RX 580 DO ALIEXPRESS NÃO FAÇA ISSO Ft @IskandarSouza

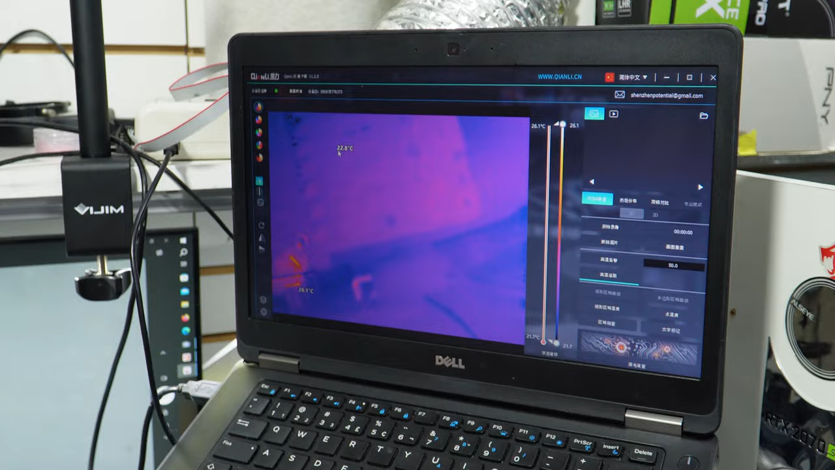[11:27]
É, e coloca o conector. Então, você vai ligar a placa.
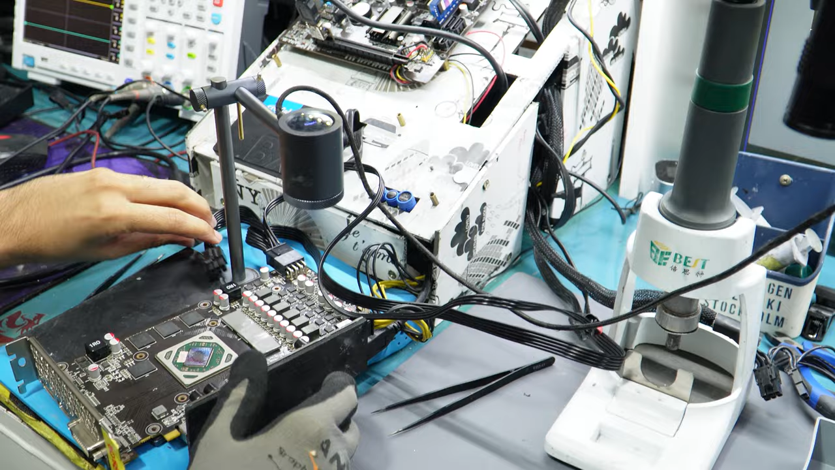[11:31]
Como a gente não sabe a real condição dessa placa, você vai mirar aqui a câmera térmica pro chip. Tá pegando o chip lá, né? Você, de preferência, você vai ligar a placa segurando o botão aqui da fonte.
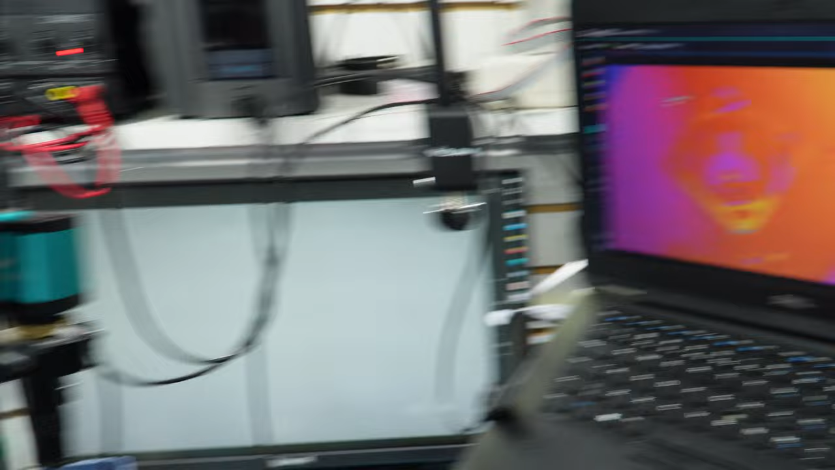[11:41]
Porque se você notar algum calor ali em excessivo, você já divide, entendeu? Entendi. Então, coloca aí o botão e liga a placa. Falou, você sempre seria, tipo, dois, três segundos e a gente já tá em 60. É, tá bom. No momento tá 24, né? Aí você liga. Sim, irmão.
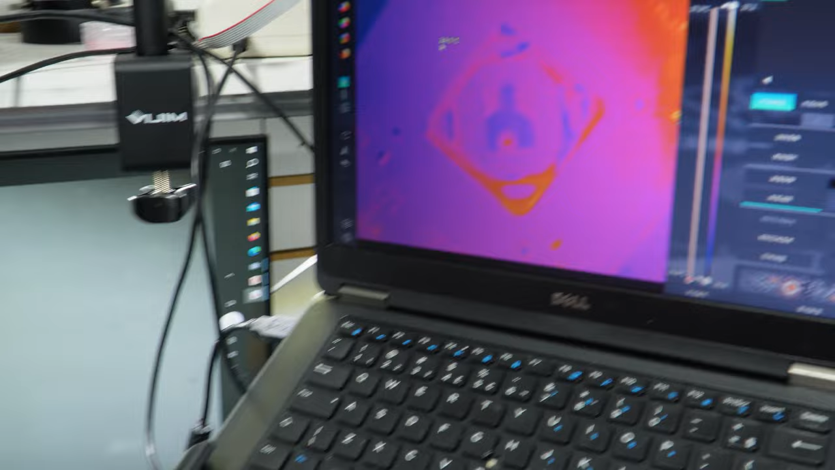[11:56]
Vamos lá. Beleza, ele deu uma leve aquecimento, né? Provavelmente tem alguma tensão ali presente na placa.
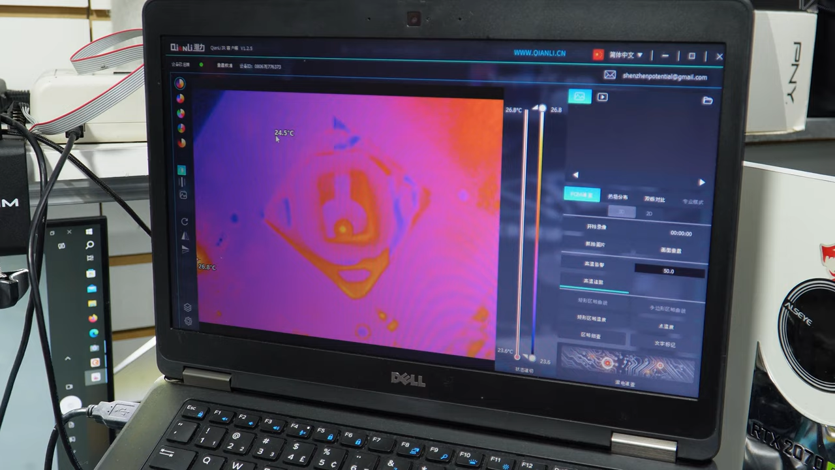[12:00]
Então, assim, já tá ok. Pode deixar o computador ligado.